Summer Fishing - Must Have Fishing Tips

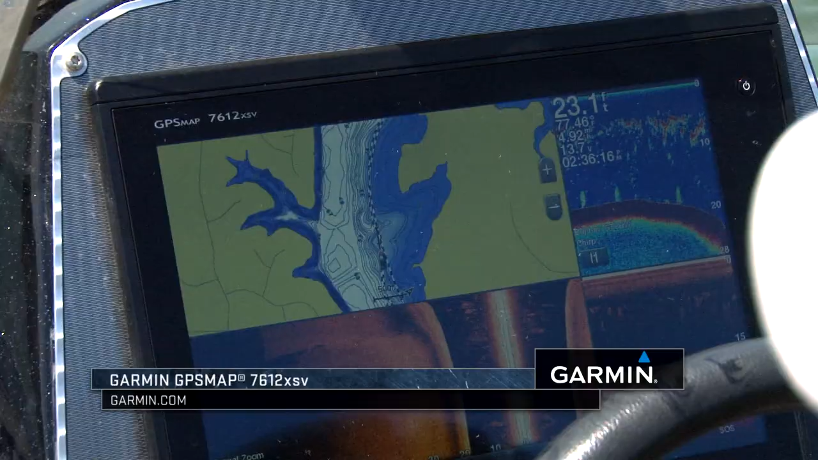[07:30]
On this unit right here, my Garmin GPS map 7612,
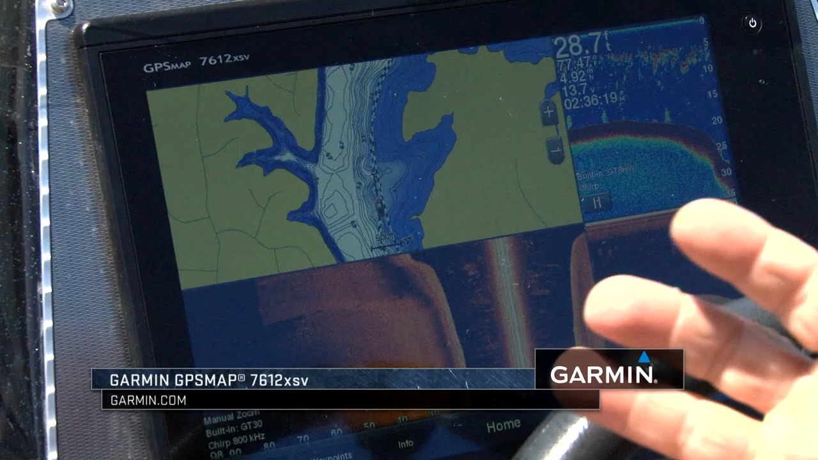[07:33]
I've got traditional sonar, I've got down view, side view, and I've got mapping.
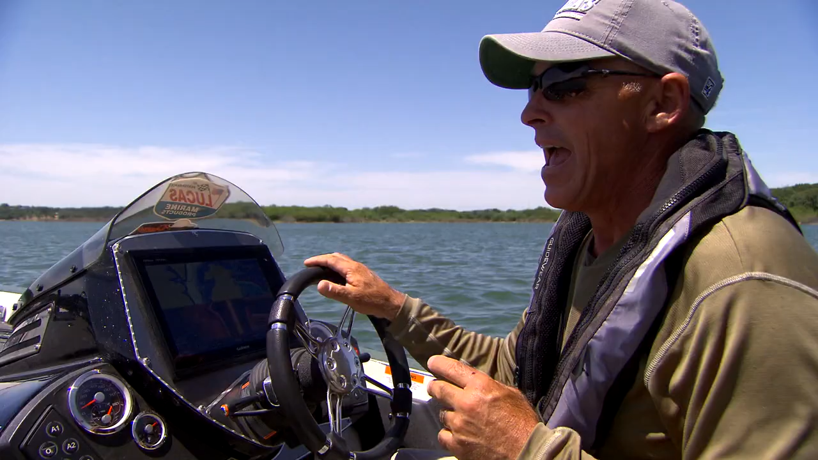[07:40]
And so how do you set that unit up?
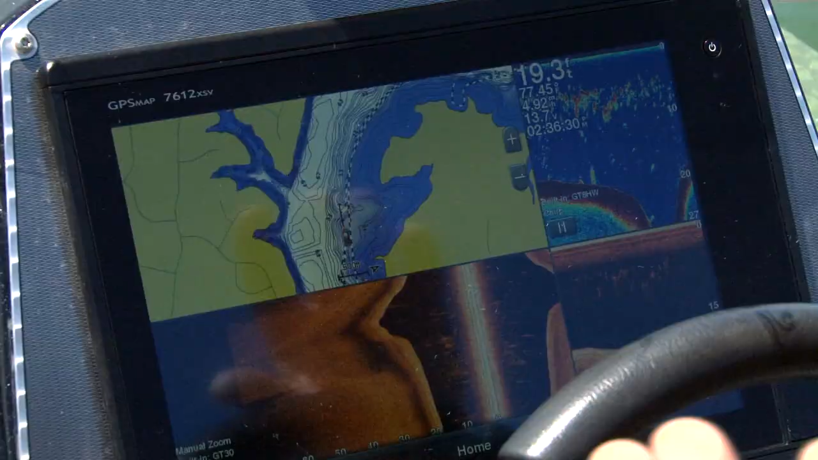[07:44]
Well, for me, I like setting it up where I can see all four screens. If you look at this unit right now, I've got mapping right there in the left corner, and I can make these panels any size.
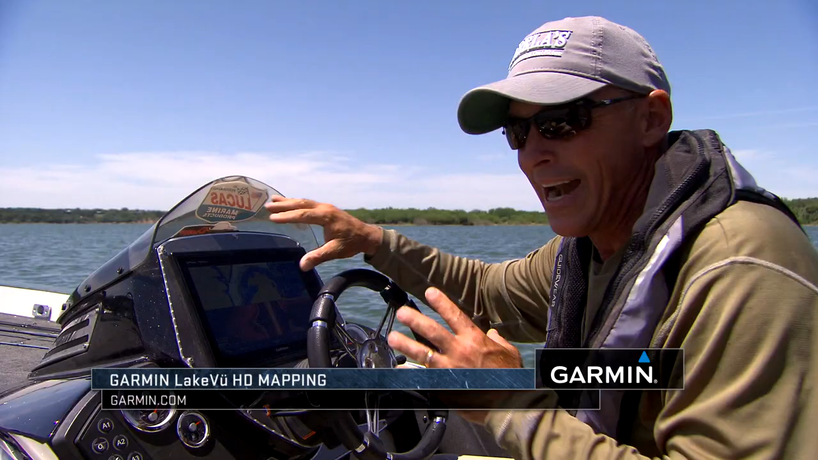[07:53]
I like my mapping to be pretty big. I've got traditional sonar. I don't need it to be real big. I can see there's a ton of bait in that five to ten foot range. I can also see that same bait on my down view, five to ten foot range.
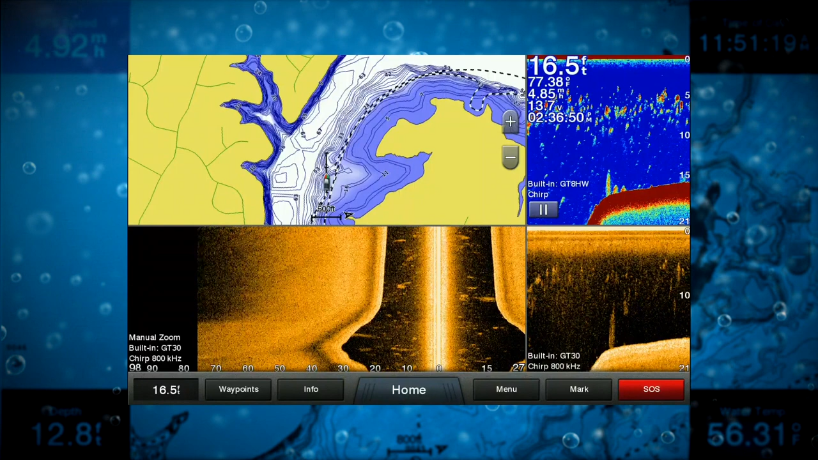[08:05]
And then I've got my side view, where I'm looking out to the side of the boat.
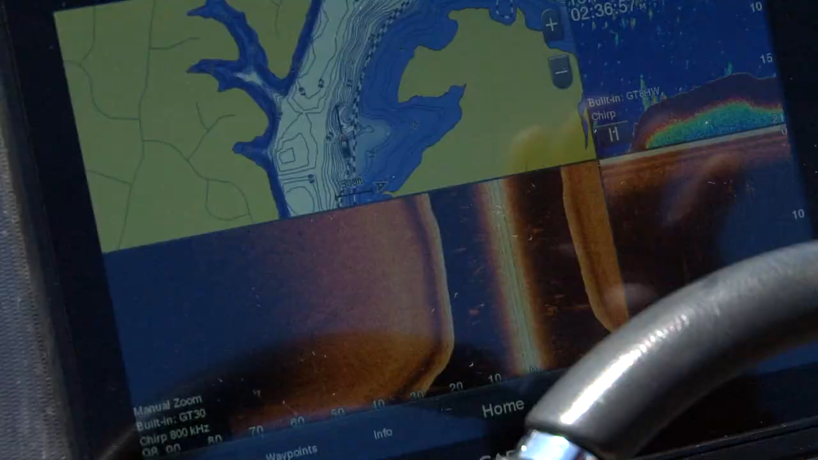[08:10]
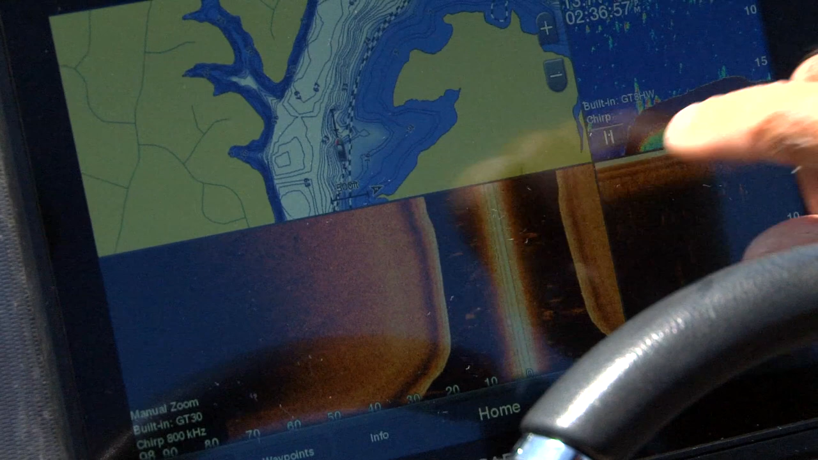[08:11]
I've actually got it set up where I'm looking more on the left side of the boat than on the right side right now.
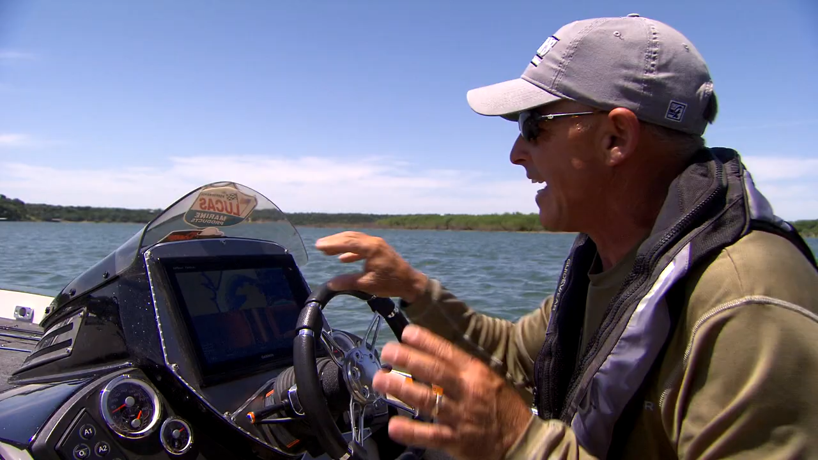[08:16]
You can set that up either way, where you're looking right down the middle, or you can look on the left or the right.
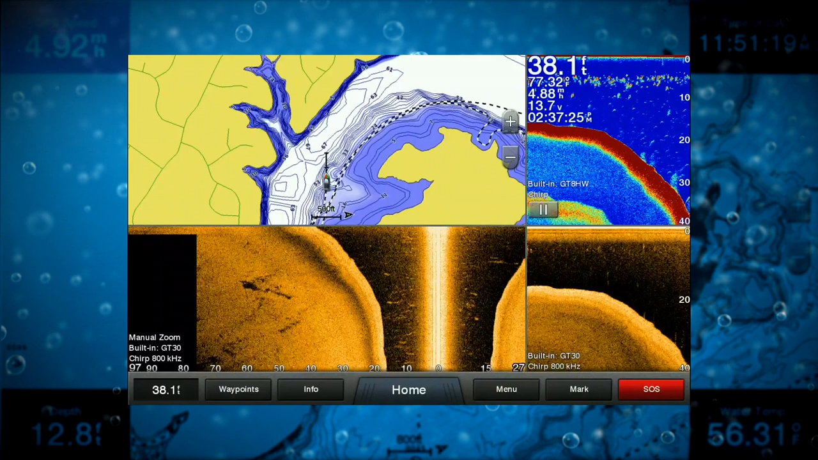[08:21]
To me, this gives me the most information I can get when I've just put my boat in the water.
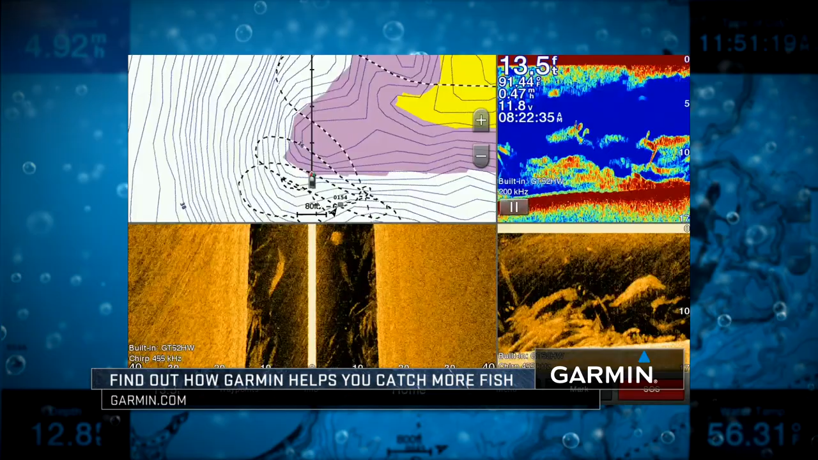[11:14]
On screen: depth 13.5 ft
I'm going to have it set up with all four screens, side view, down view, traditional sonar, and mapping. And then get out there and just hunt.
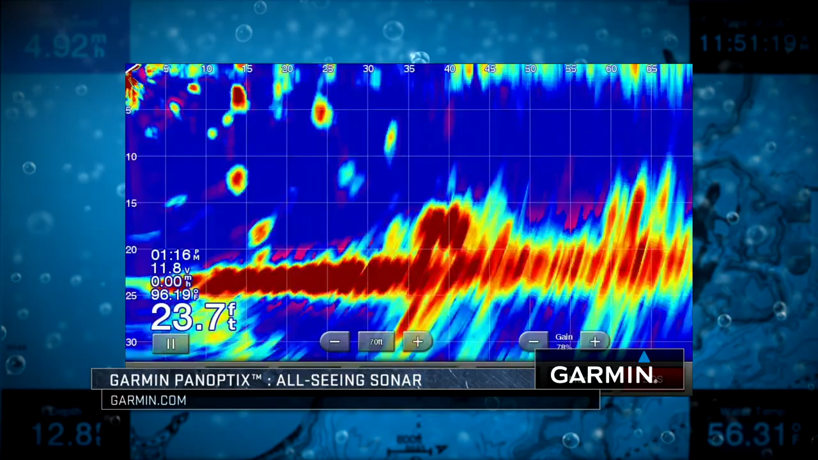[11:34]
On screen: depth 23.7 ft
what really is helping me the most with it is I can see that school of fish when I get in range of it.
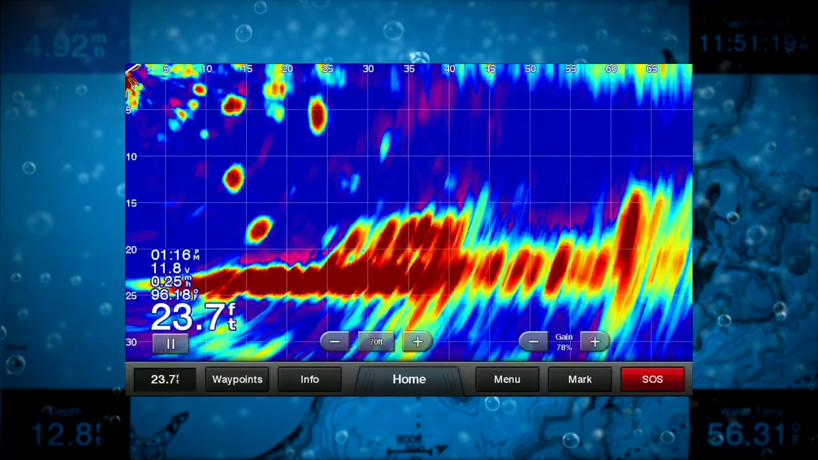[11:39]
On screen: depth 23.7 ft
And you'll see there's one right there.